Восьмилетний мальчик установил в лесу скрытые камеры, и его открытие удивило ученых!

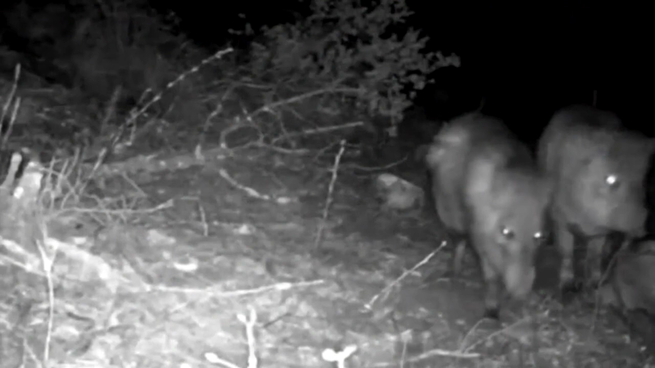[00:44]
Именно там ее заметила Мариана Альтрихтер, биолог, сферу интересов которой входит изучение ошейниковых пекарей. Мариана была удивлена кадрами, которые удалось снять школьнику, ведь на них можно было проследить необычное для пекарей поведение. Оказалось, что эти животные обладают более сложным эмоциональным поведением и способны переживать горечь потери после смерти своих сородичей. На кадрах, снятых Данте в лесу, видно как пекари приходят к телу погибшего, пытаются его расшевелить, отгоняют от него койотов и даже остаются ночевать рядом с ним.